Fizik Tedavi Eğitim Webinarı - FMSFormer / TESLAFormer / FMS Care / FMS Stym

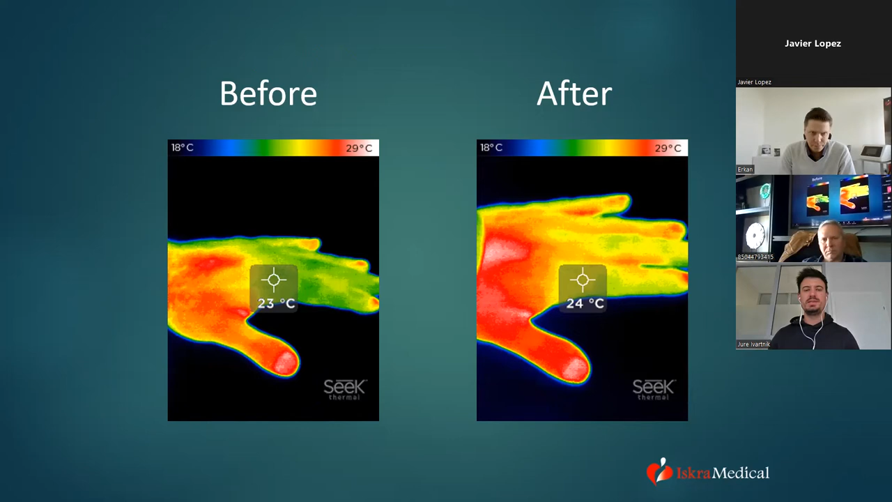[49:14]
On screen: scale top 29°C, scale bottom 18°C
with activation, we get some thermal effect on the tissue inside, better blood circulation. And here on this picture, you can see a little bit how the temperature also changes inside the body before and after the therapy. Bizim bir sene sonra şey gelecek, onu söyleyeyim. Akustik, led tabanlı akustik USG'miz gelecek. Şimdi akustik USG, bunu gösterdiğiniz şeyden daha kılcal damarların bile biz oksijenizasyonunu ve şeyini ölçebiliriz. Yani bundan daha iyi bir akustik ikisi biliyorlar bizim led tabanlı akustik.